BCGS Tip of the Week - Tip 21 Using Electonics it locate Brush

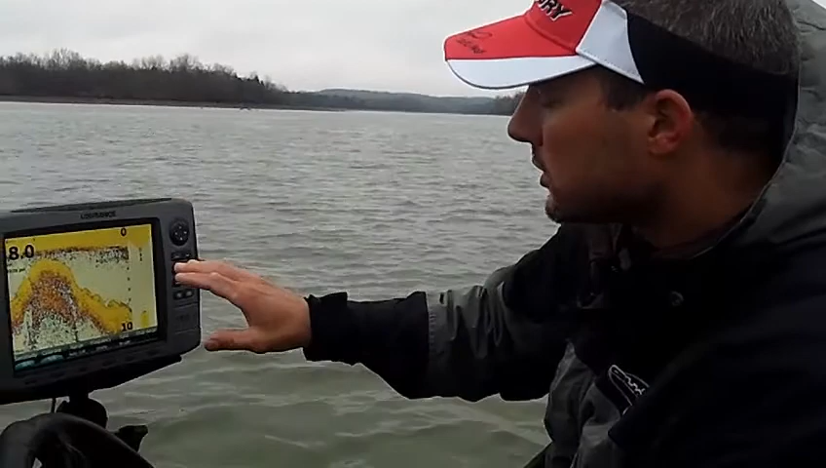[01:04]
So the structure, the trees, the mound that you're going to see under depth finder has to be attached to the bottom.
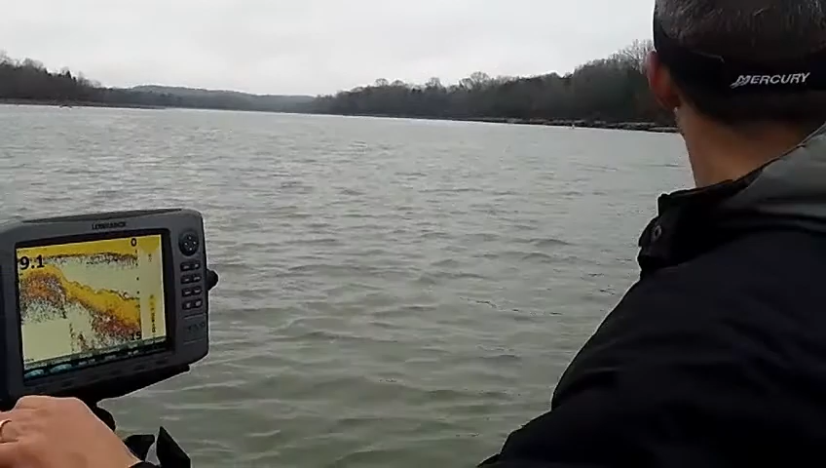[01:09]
What we see right here, obviously, it's 8.5 and
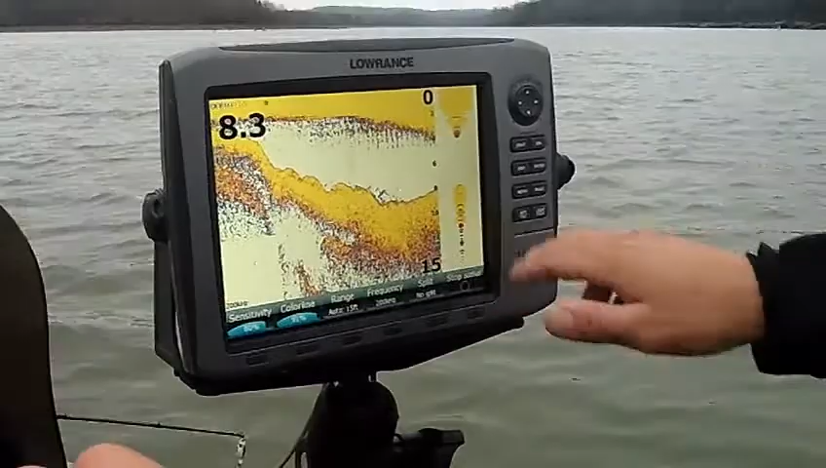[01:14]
we're on a point where there's brush, right on the drop of the point. And as I maneuver around here, we're going to go right over a big brush pile and I'm going to point out and show you exactly what we're looking at. Okay, it looks like it's coming in.
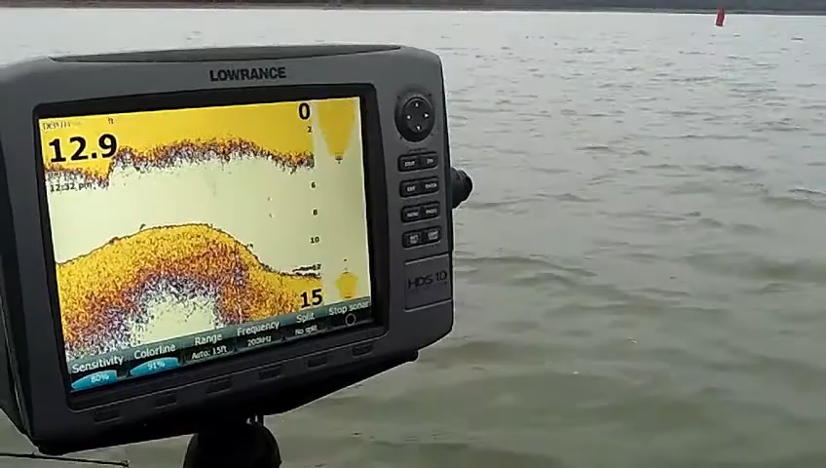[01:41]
When you start seeing little red stuff like this coming in, that's a clue that you're starting to go over the tree. It looks like if I'm going to cut it over here just a little bit, we're going to start going over it. This is all just there. This is the dirt's drop off.
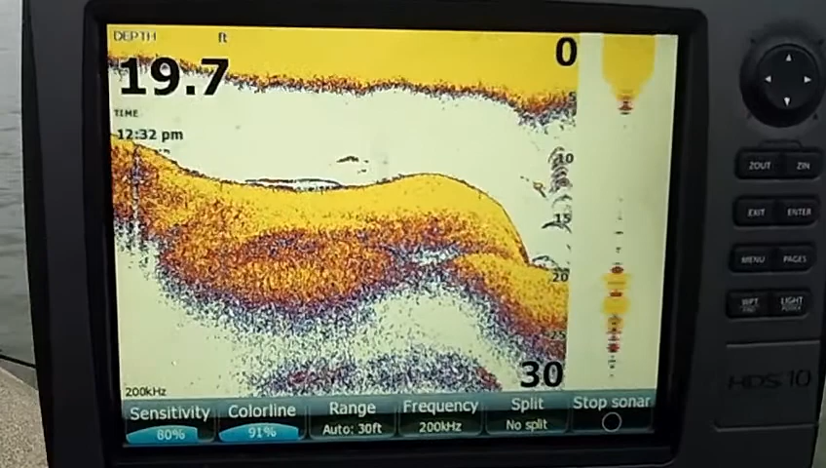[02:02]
On screen: depth 19.7 ft
We've got some trees out here right on the drop. Now here they come. Now as you see, it's starting to pile up on the bottom here. And we're starting to see it right now.
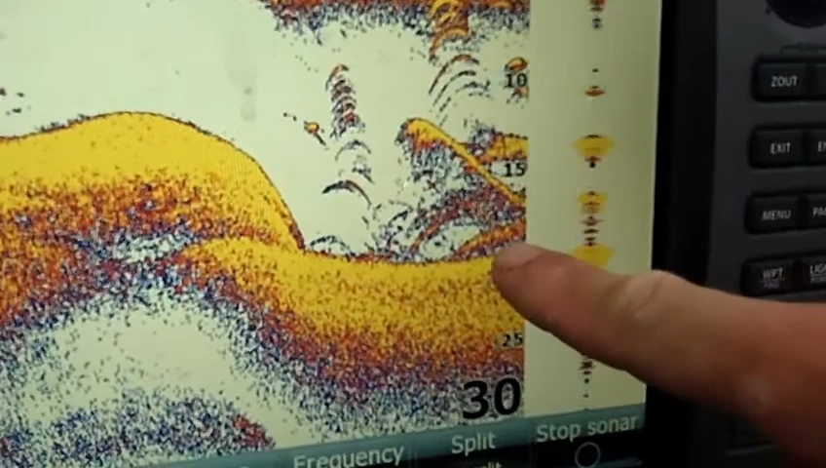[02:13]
You see how all this stuff starting from the bottom all the way to the top, this is your brush.
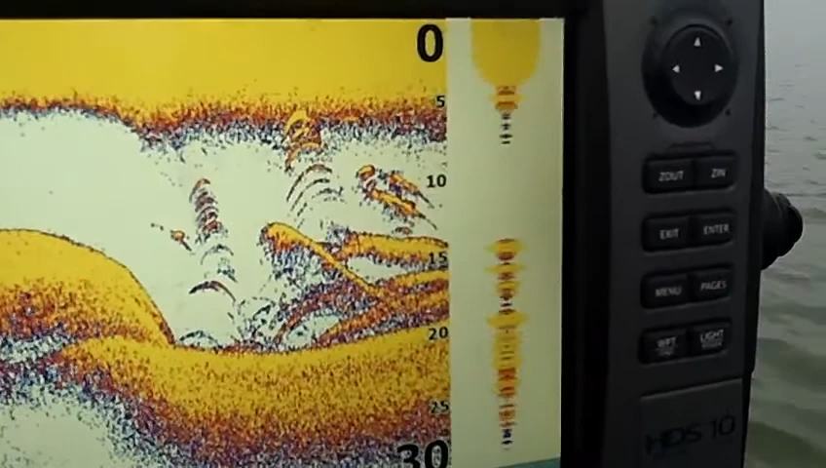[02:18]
If I was to continue driving forward, it's going to come off and clear off the screen.
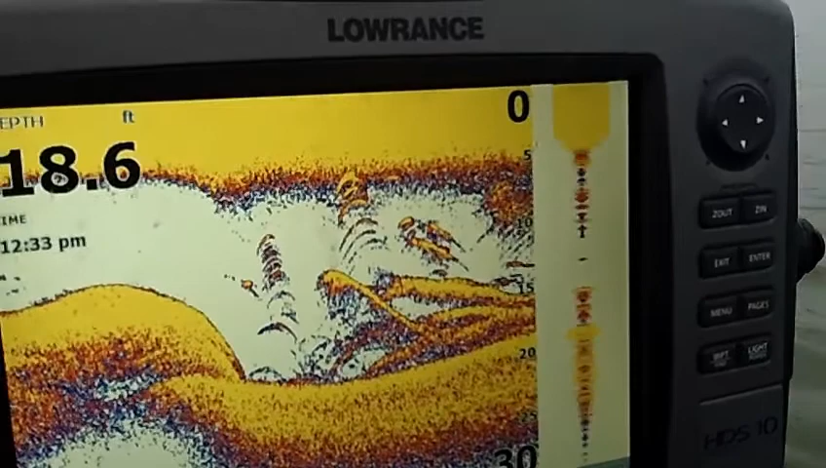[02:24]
On screen: depth 18.6 ft
Now what you're seeing here, these are little fish. See these little arches. These are little fish that are hanging around this tree.
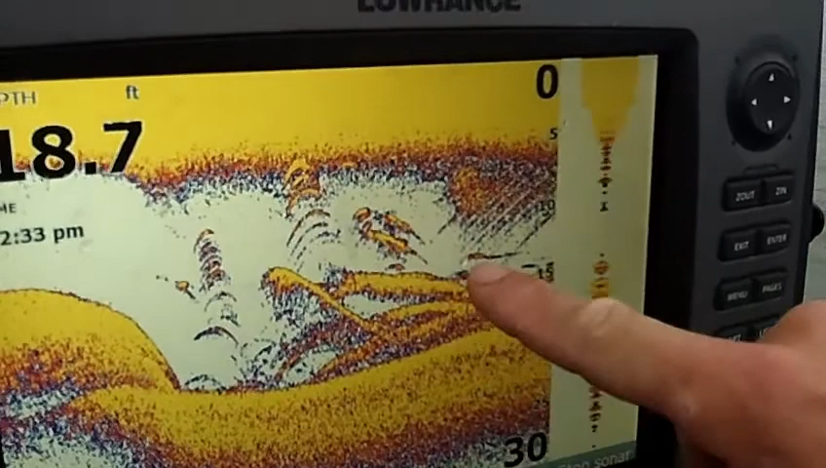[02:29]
On screen: depth 18.7 ft
This is the big tree right here. We are exactly right on top of it. The sonar or the transducer runs at about an angle which is pretty much the size of your boat.
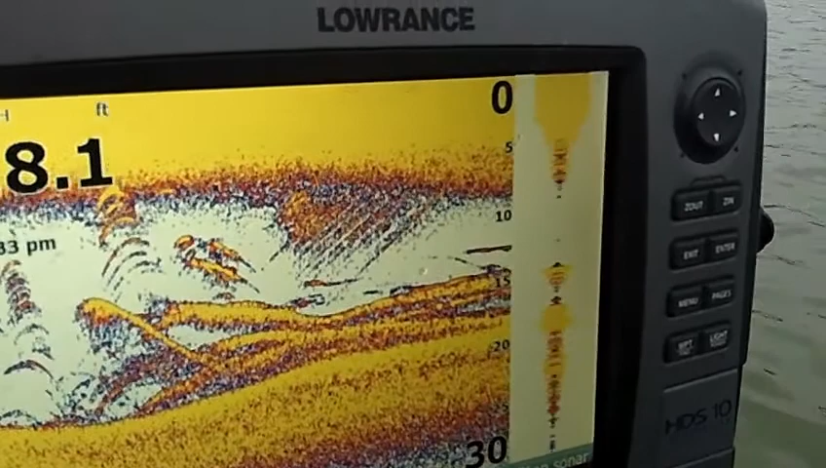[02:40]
I don't remember the exact angle. It's different for different depths that you're in. But nevertheless, if you use your boat as a reference,
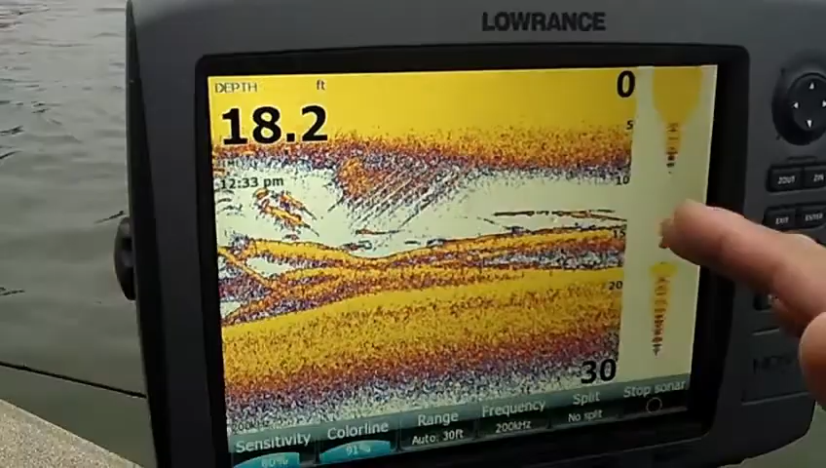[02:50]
On screen: depth 18.2 ft
usually if you see it, it's right underneath your boat or pretty close to it. Right here is where we would drop a buoy over and start
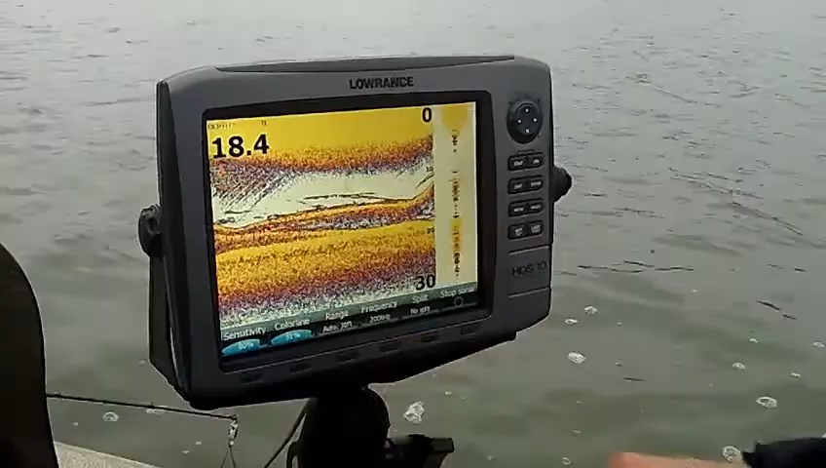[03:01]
dropping some minnows and some jigs down for crappie. I'm going to back up. Here it is one last time as we move away from the structure.
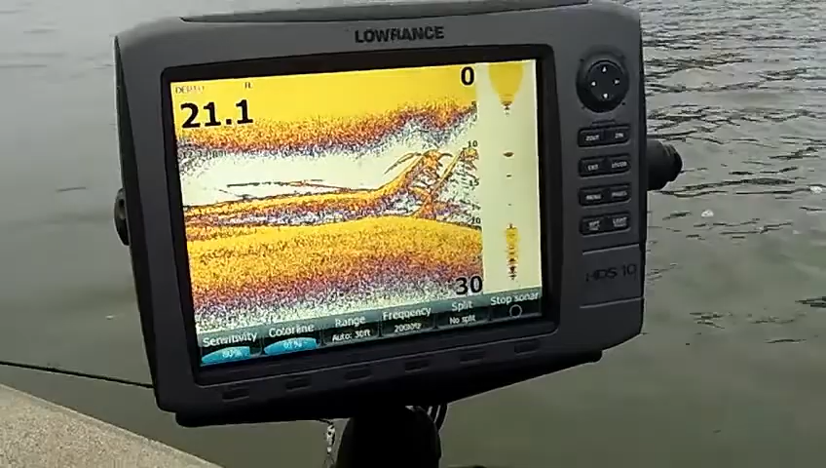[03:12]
It looks like there's a lot of fish hanging on the structure there and on this ledge. And now we're getting away from it.
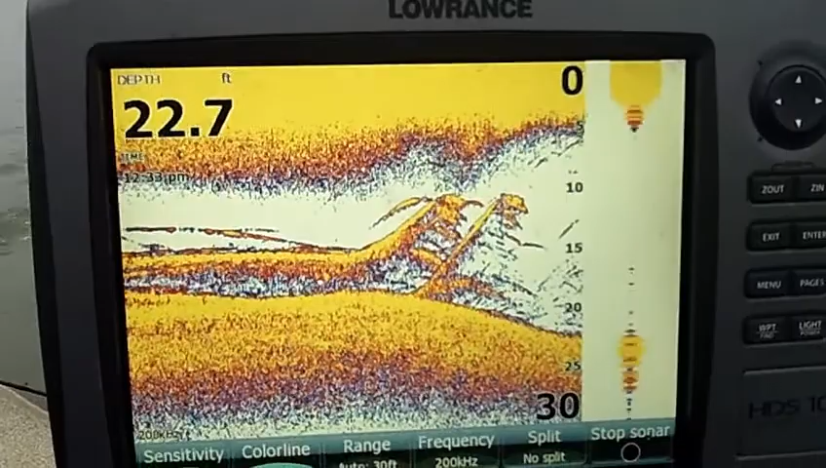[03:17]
On screen: depth 22.7 ft
So when you see that, that is bait. I mean that is your tree there. Everything that we saw. Once you stick your line down there and start fishing it, you start getting snagged on it. And that will just, for certain, even more so, give you confidence that that's where the structure is.
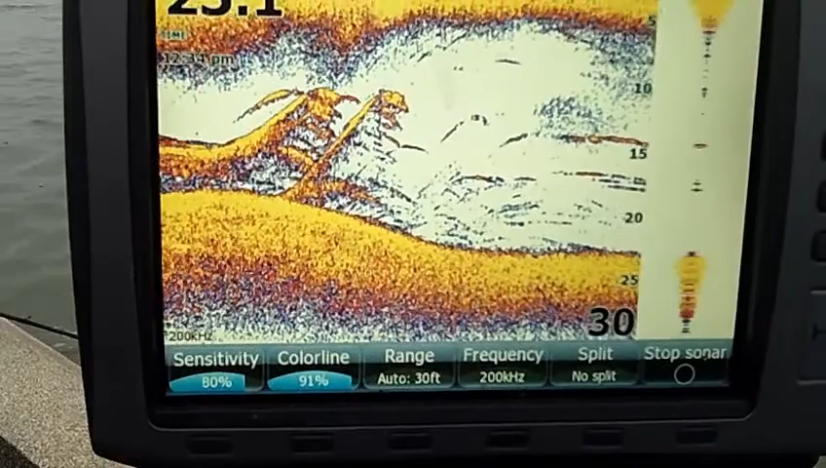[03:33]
So when you're fishing, when you're out looking for brush, you don't have to look real hard. There's a lot of brush on this light. Find a point, what they call a community hole where a lot of people fish. A big point on a map or a big ledge. And just idle around until you see stuff like that. And mark it on your GPS so you can come back to it.